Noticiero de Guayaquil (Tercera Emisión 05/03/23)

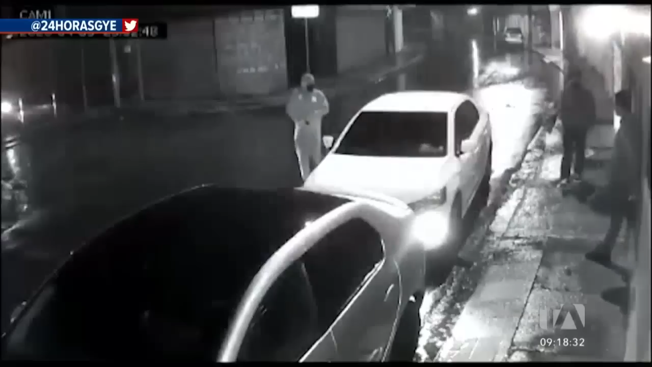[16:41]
En un video se observa cuando dos delincuentes armados amenazan al conductor de un vehículo para poder robarle.